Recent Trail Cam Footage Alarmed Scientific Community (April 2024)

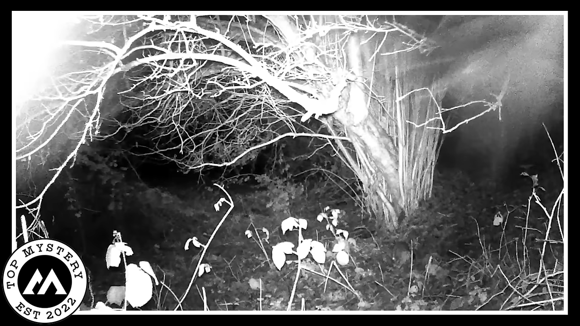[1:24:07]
The trail cameras are on duty, cool and collected until they stumble upon an extraordinary scene. Creepy echoes fill the air, the sky mimicking a thunderstorm. And then, out of nowhere, a colossal wild hog takes center stage.
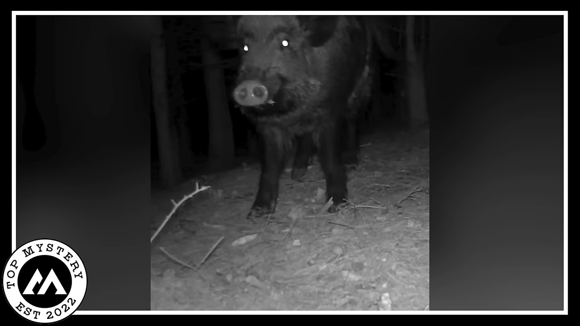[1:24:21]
I mean, this thing is massive, like it decided to skip leg day a few too many times.
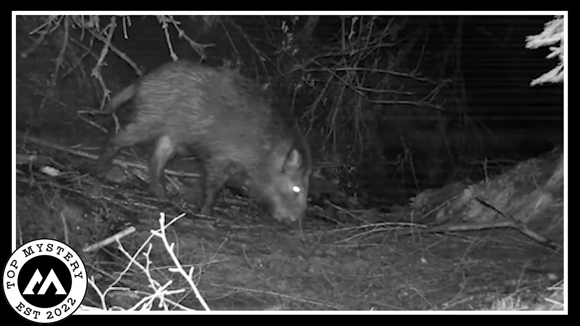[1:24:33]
But here's where it gets downright eerie. This hog, with eyes brighter than a haunted house sign, locks its gaze with the camera. It's like the pig version of a horror movie villain, radiating vibes that send shivers down your spine. Picture yourself watching the footage, and suddenly, this nightmare-inducing hog is staring straight into your soul. Those glowing eyes make you question if you've accidentally stumbled upon the hog's secret lair or something. Nature, my friend, has its own set of thriller plot twists, and this hog is undeniably the star of the show.
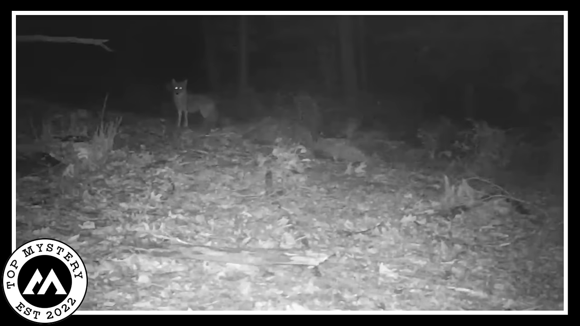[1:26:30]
The trail camera is rolling in the dark, and what does it catch? A wild deer having a peaceful midnight drink. There's this calm vibe as the deer sips away, totally clueless about being in the spotlight. Midnight's usually about mystery and quiet, but here's this deer casually hydrating like it's got a secret midnight oasis. And the best part? The camera's just silently capturing the serene moment, nature's own late-night sip and stroll. It's one of those scenes that make you appreciate the simple joys of nature. A deer doing its thing, savoring a drink, and the night keeping its secrets.
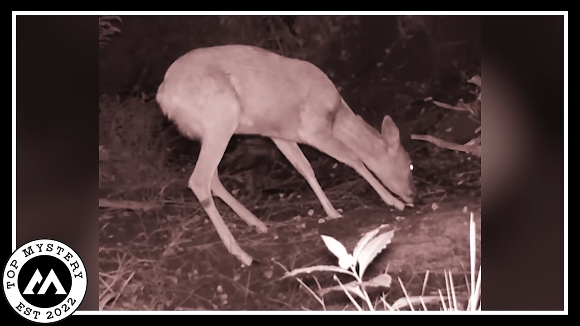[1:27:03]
You almost feel like you stumbled upon a hidden watering hole where the wild ones gather after hours. So imagine watching this footage, seeing the deer in its peaceful midnight bliss. Nature's little nightcap, right there on camera, giving you a glimpse into the quiet beauty of animals just enjoying their moments under the moonlight.
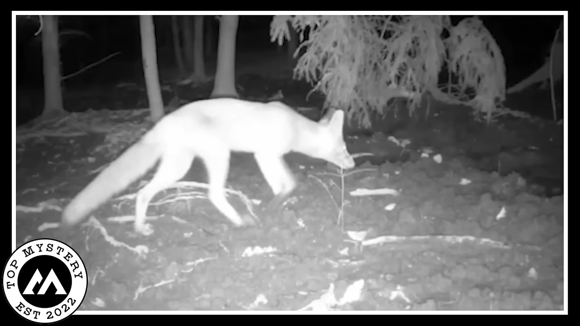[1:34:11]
A wild fox just strolling into the lurking darkness of the woods. It's like nature's own late-night show, right? Now, here's where it gets a bit spooky. This fox, with eyes shining like it borrowed some glow-in-the-dark paint, imagine stumbling upon that footage.
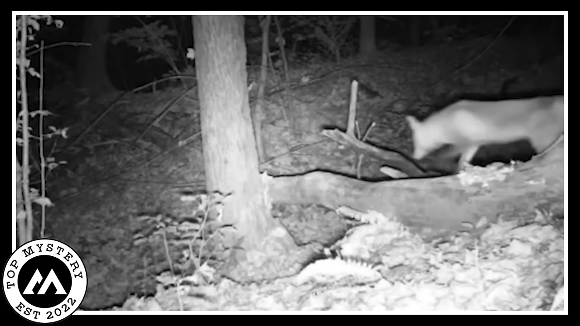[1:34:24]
It's got this horror movie vibe with the bright-eyed fox wandering in the shadows. The woods are doing their mysterious thing, and here's Mr. Fox probably on a moonlit adventure or just having a midnight snack. But those eyes, man, they give off a vibe like you're in some creature feature. It's like nature decided to host a midnight mystery starring a fox with eyes brighter than your phone screen in the dark. So, you're watching the video, feeling a mix of awe and a tiny chill, realizing the wild has its own spooky charm, especially when a fox turns into a night explorer.
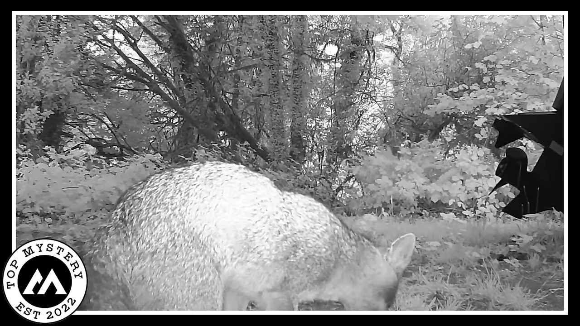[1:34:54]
Nature's way of saying, guess what I can do in the dark? Pretty wild, huh? Mysterious man.
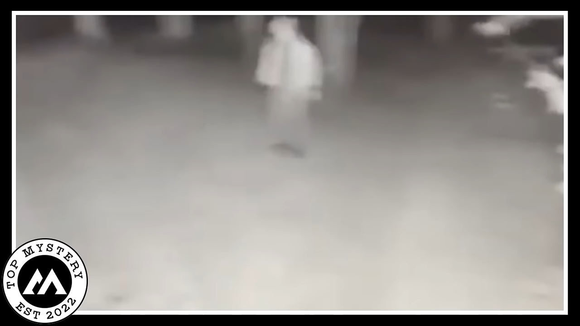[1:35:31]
You're there, phone in hand, watching this stranger casually passing by, and it's like a horror movie unfolding in real life.
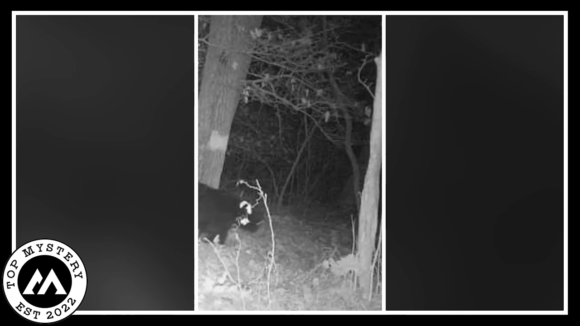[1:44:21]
This furry friend had a freak glamour for doorbells. Little did anyone know that a trail camera had its open-eyed eye on the scene. As the moon cast creepy dark, the bear approached a lonely house.
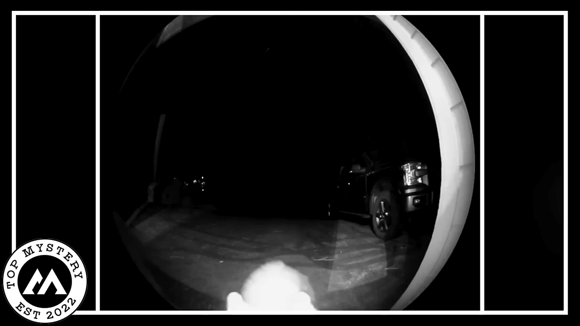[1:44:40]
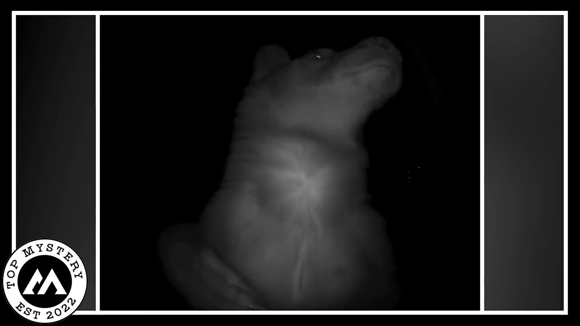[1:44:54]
The trail camera, hidden hard, snapped a print just in time to capture this unforeseen moment. The bear's sportful curiosity, or maybe its mischievous intentions, were a riddle, but the image revealed a humorous side of nature.
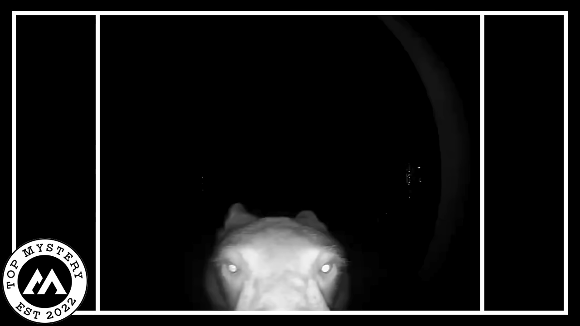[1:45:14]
The house, unknowing of the darkness caller, stayed quiet as the bear's bell-ringing adventure came to an end. This strange but fascinating event was a remembrance of the surprising encounters that can be in the wild, indeed when we least await it. Mysterious dinosaur fossils.
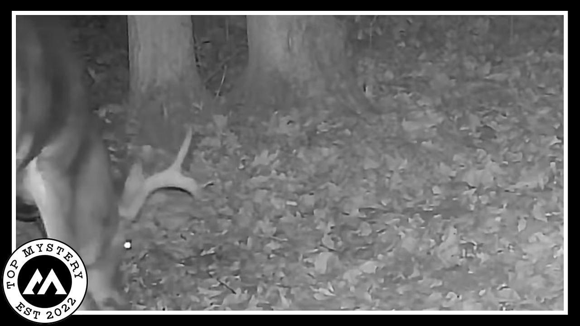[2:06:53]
a brief look into the life of this attractive forest inhabitant. The night continued, and the deer disappeared into the depths of the woods,